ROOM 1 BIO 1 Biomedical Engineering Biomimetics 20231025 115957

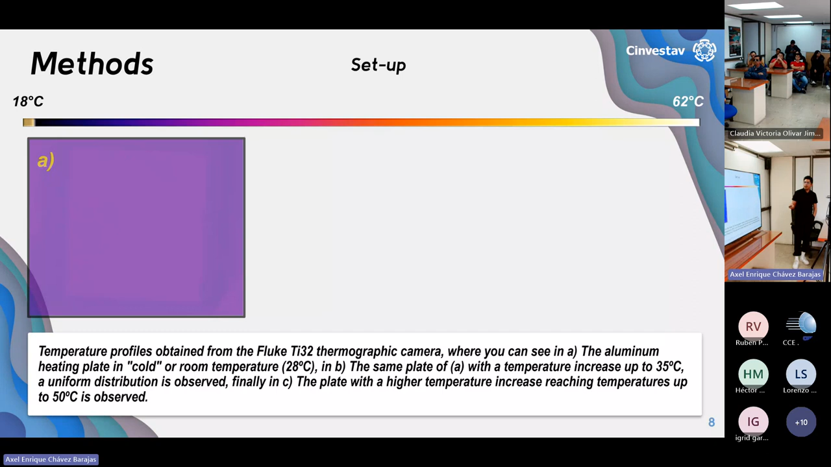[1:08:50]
On screen: scale top 62°C, scale bottom 18°C
In this case, I am showing you a figure in the item, or the item A, the item B, the item C, are the same heating plate, but at different temperatures. In the first one, in the item A, we can see the profile, or the temperature profile obtained from the Fluke TI-32 thermographic camera, where you can see that the heating plate in cold or in a room temperature.
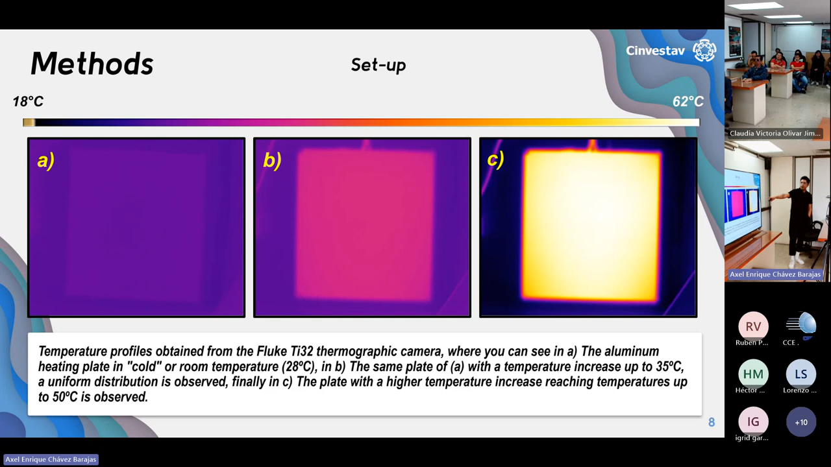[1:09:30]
On screen: scale top 62°C, scale bottom 18°C
In the item B, you can see the same plate, but increased up to 35 degrees Celsius. And in the item C, you can see the temperature of the same plate, but at 50 Celsius degrees.
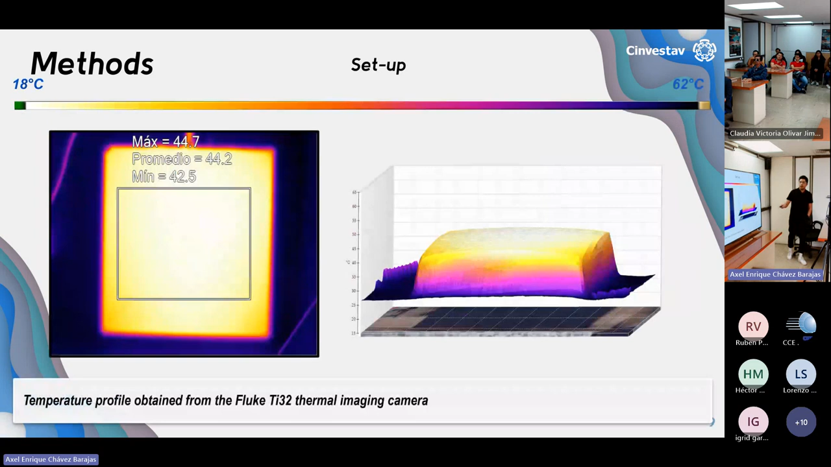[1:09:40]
So you can see here another view of this validation. You can see the distribution, or the temperature distribution pattern.
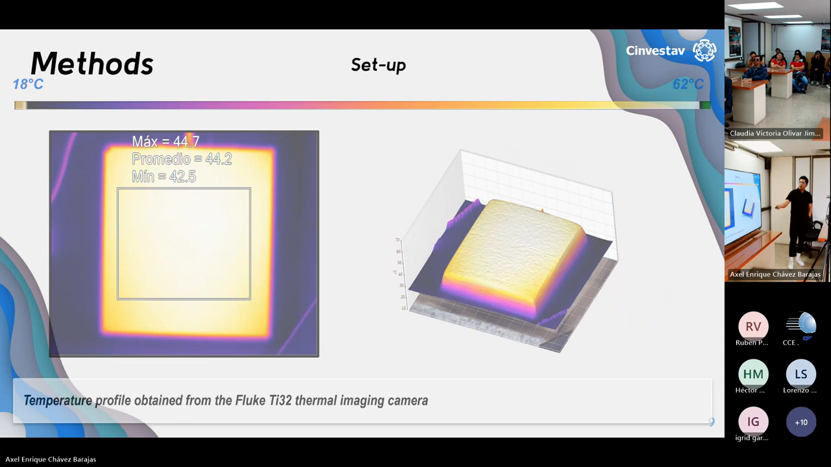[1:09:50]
On screen: scale top 62°C, scale bottom 18°C
Also, we have the heating plate. We put a structure that is made of plexiglass.
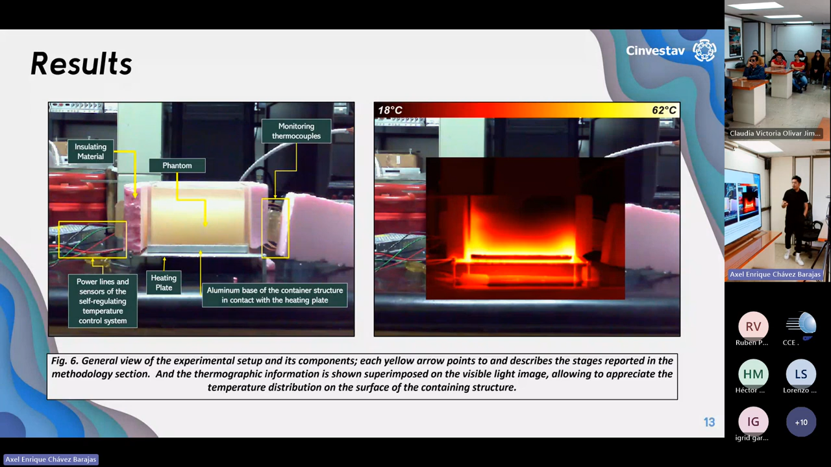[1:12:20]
On screen: scale top 62°C, scale bottom 18°C
And you can see the gradient that is between 18 and 62 degrees Celsius. So we also conducted a linear regression in order to